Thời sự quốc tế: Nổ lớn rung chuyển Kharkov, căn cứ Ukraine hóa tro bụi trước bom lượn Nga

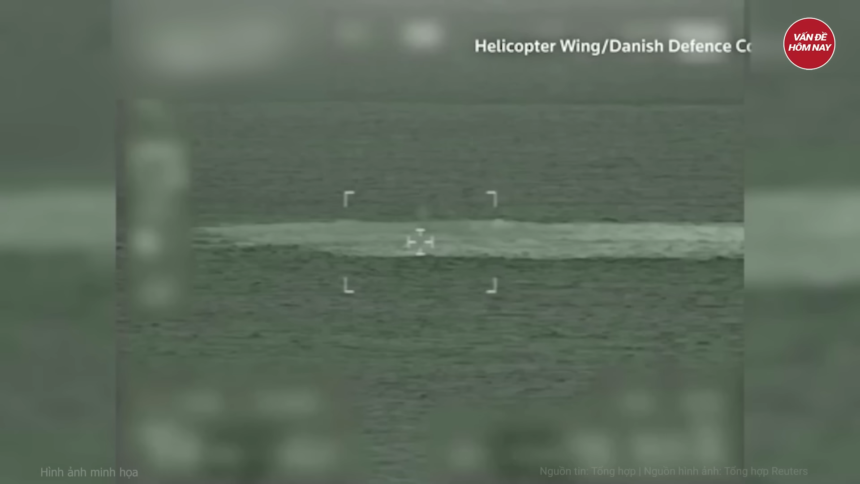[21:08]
Tháng 9 năm 2022, công ty Nord Stream AG đã thông báo thiệt hại chưa từng có đối với 3 đường ống dẫn khí đốt ngoài khơi biển Baltic thuộc hệ thống dòng chảy phương Bắc.
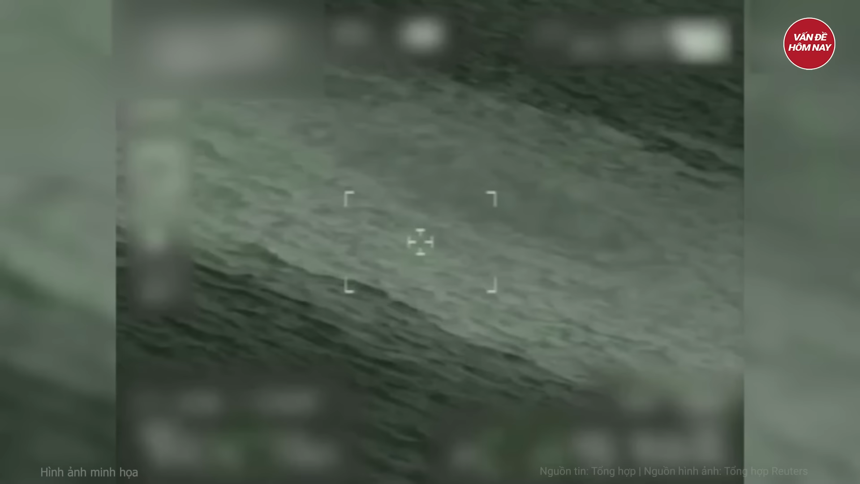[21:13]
Các vụ nổ đã gây ảnh hưởng đến 3 trong số 4 đường ống dòng chảy phương Bắc.
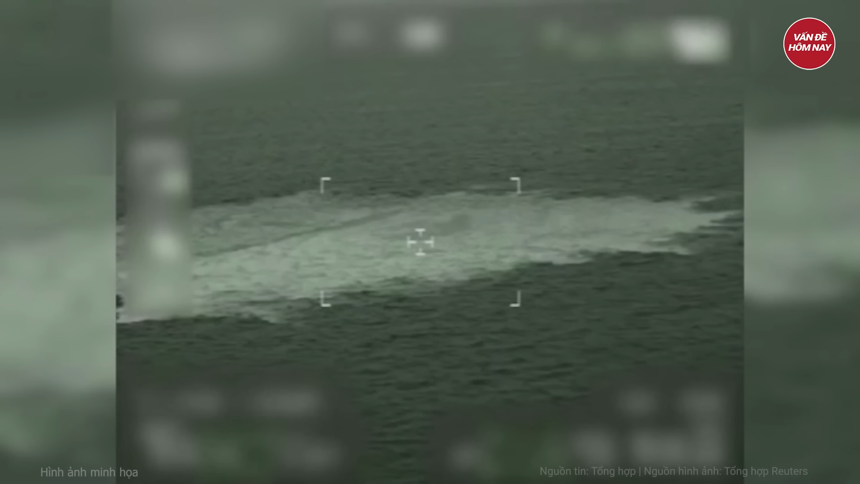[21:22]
Các nhà địa chấn học Thụy Điển sau đó cho biết đã xác định được 2 vụ nổ